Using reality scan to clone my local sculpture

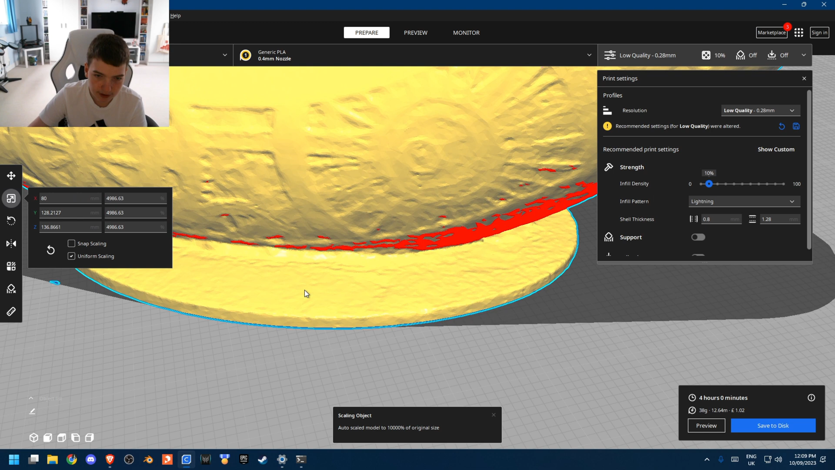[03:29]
And it still keeps that rocky shape like on the real one, but it's just a lot less to print, like less unnecessary things.